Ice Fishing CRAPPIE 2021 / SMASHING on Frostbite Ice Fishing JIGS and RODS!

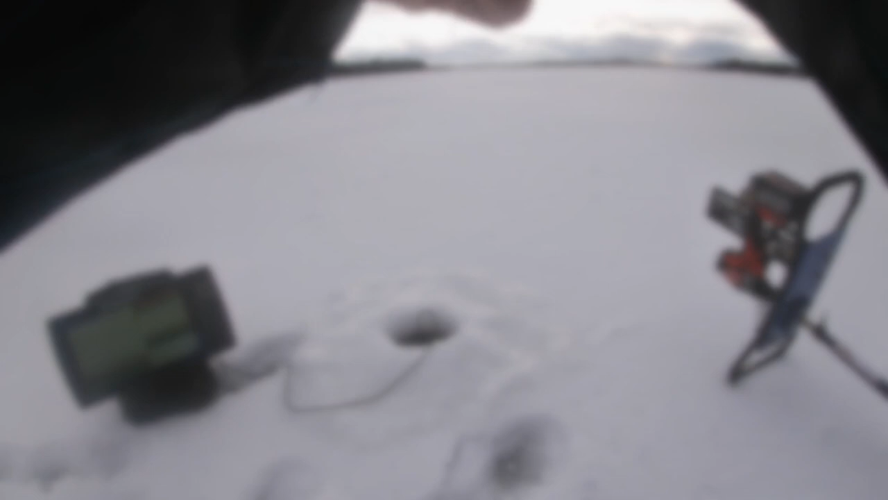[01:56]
What is it? Be a crappie. Oh yeah bud. Got a crappie. I found him Dan.
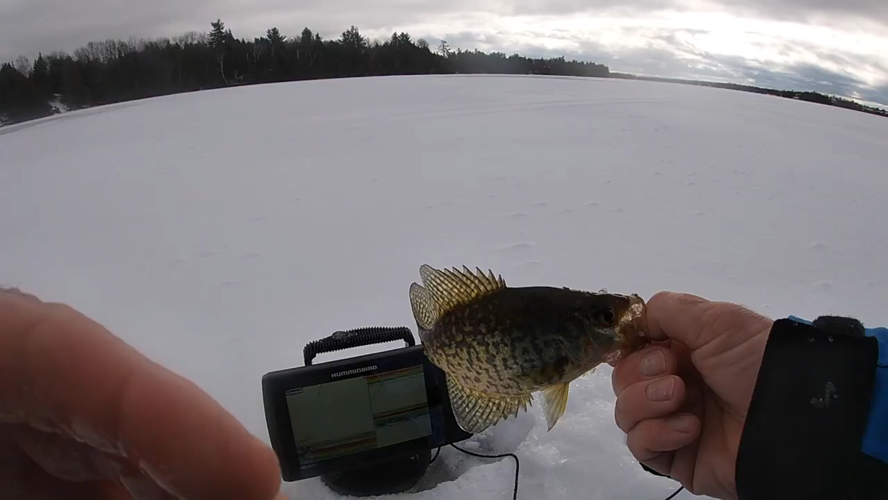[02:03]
It's not a giant but I'm on him. Look at this. They're down there heavy. Oh they're down there. These deeper ones.
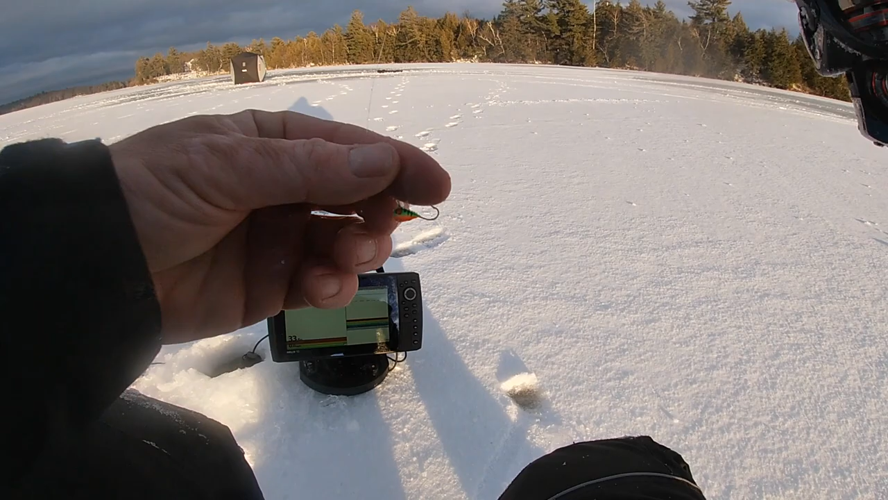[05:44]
All we're using is a little tungsten jig. I'm using a drench. A little emerald shiner. The big graph is ideal for tiny baits and smaller fish. You got one on you? Yep. Right as you asked that.
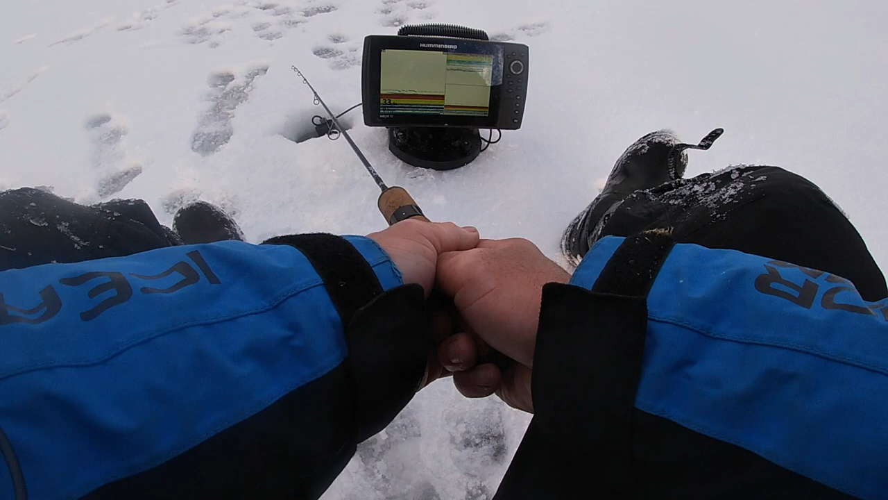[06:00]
It starts as a little small thing and then it turns into bigger bigger right? There is bigger ones. Caught them yesterday. Lost a big one at the hole so there is some plates in here. I hope it's a random gig where we're not on that one class of fish in a certain depth. I got one here now I think starting. Oh I got two on me. Oh you buggers. Oh my god just hit it. It's so annoying. Oh they're on me.
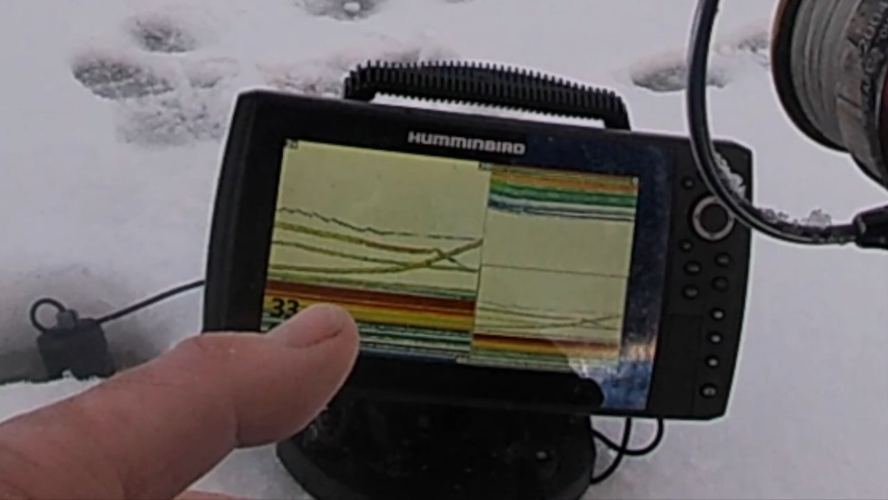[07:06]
Got them. Yep. That's a better one. This is a crappie. Oh yeah bud.
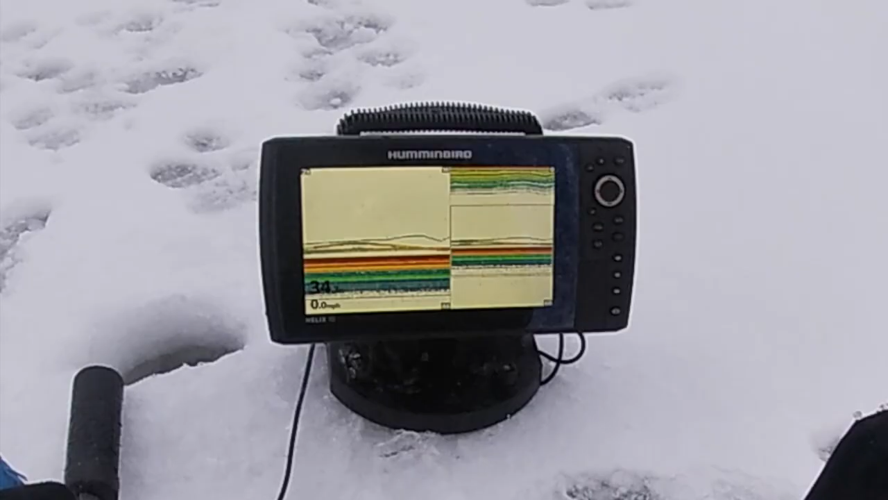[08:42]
It's when you can make them come up in a diagonal line rather than kind of a slow riser. When you can make them come up fast.
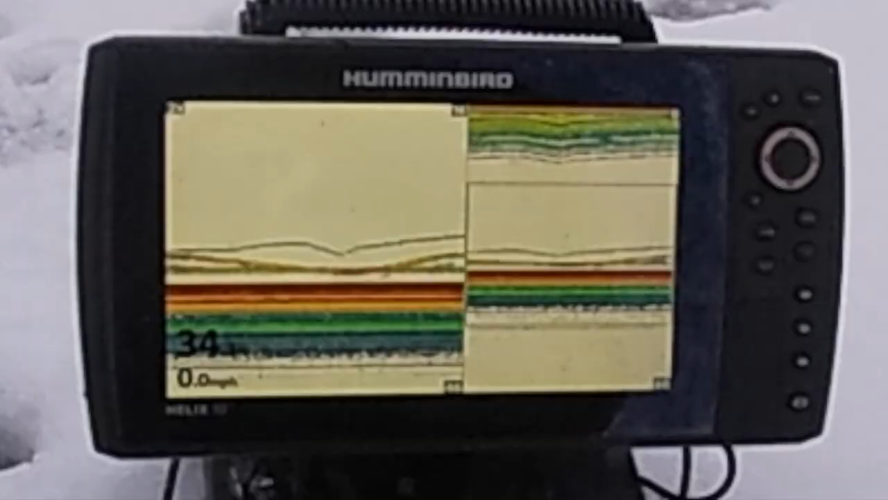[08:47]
They seem to bite. Got him. Got him. Fish on. Oh I lost him. It was a good one bud. I need to get the battery for the camera but can't. Oh man. They're all over you. Stock. Good move Danny. Missed him. It's good news that there's bigger ones here eh? The graph is electric right now.
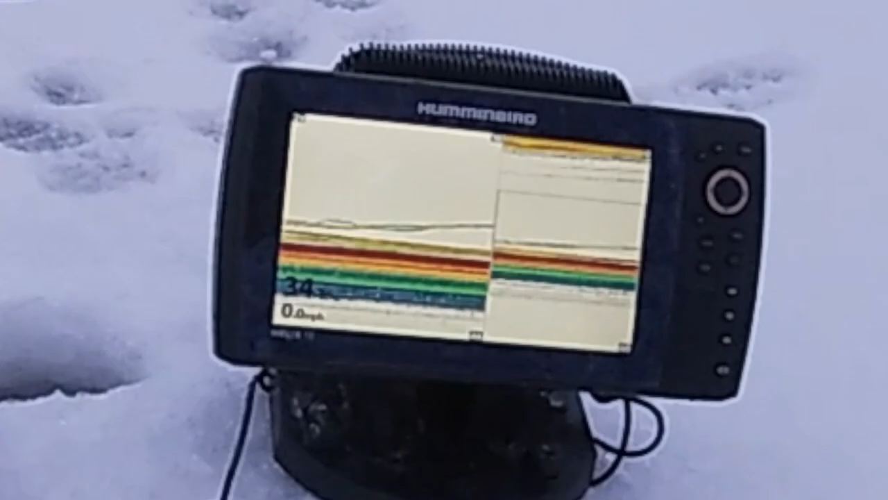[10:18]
Got him. I got him. You really got a spike upwards. This is a good one Danny. Oh just got him. Holy.
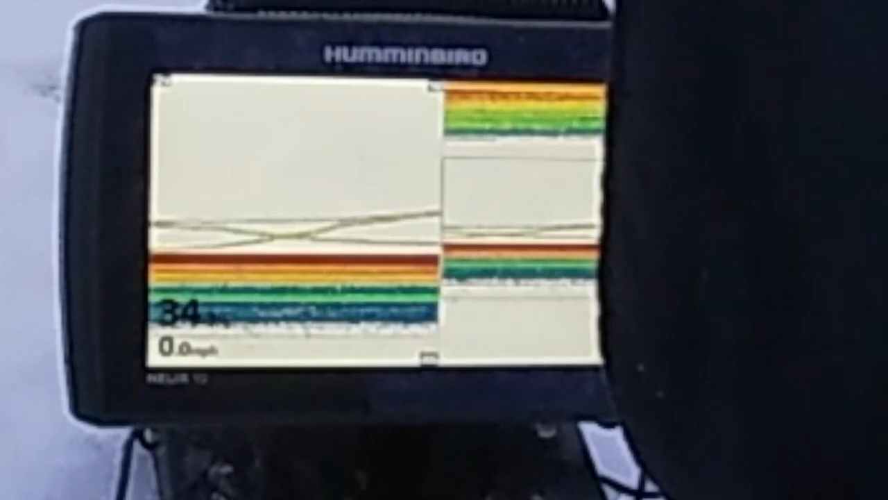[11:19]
Yeah he's got it. Got it. I got it. It's a good one.
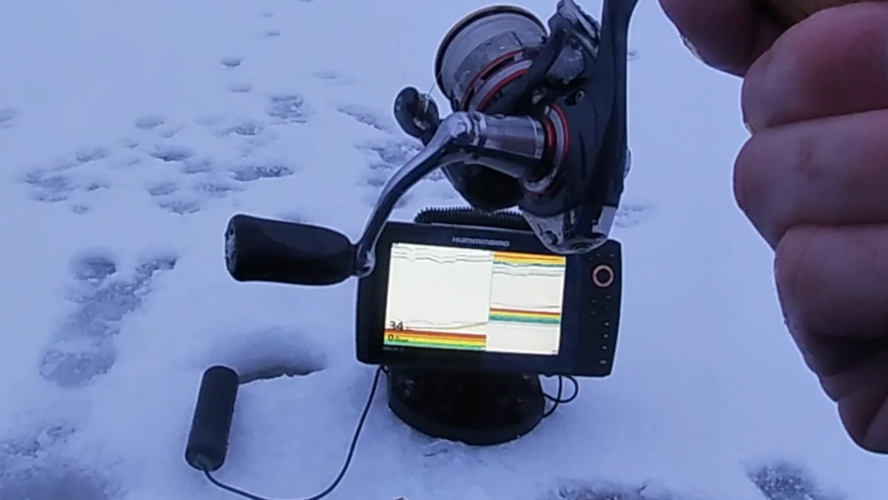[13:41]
Got one. Oh man. I don't. My hand was in the wrong position. Hit him. Got him.
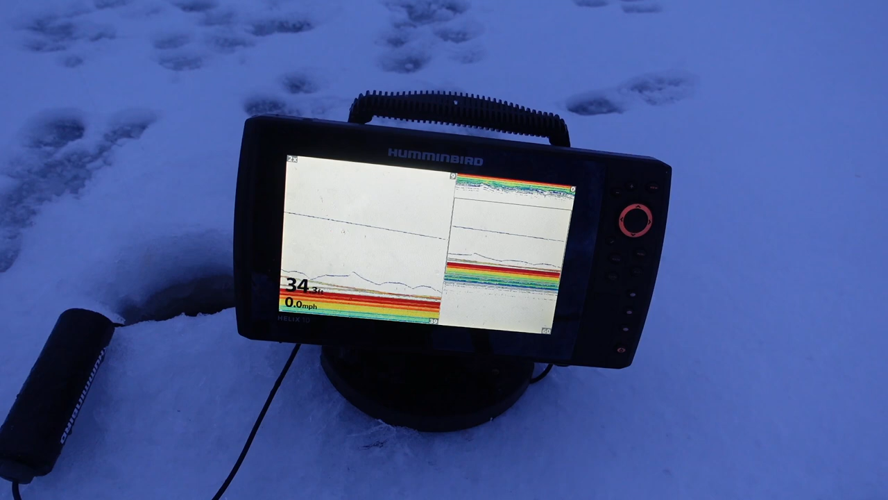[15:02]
On screen: speed 0.0 mph
of reading your jig in deep water and seeing it as your eyes get bad like mine. Very helpful.